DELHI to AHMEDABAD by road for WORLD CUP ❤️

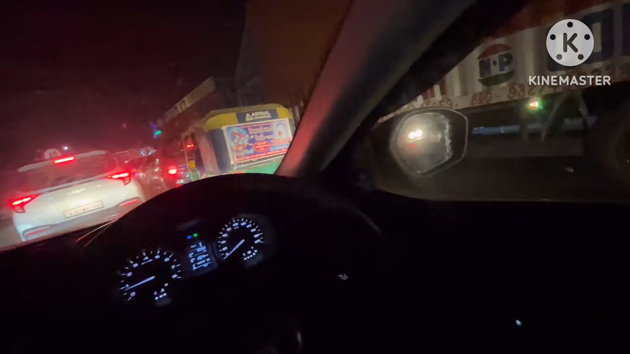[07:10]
भाई ये गुजरात की एंट्री हो रही है, ये बॉर्डर है, और पिछले 45 मिनट से सिर्फ 1 या 2 किलोमीटर ही हुई है।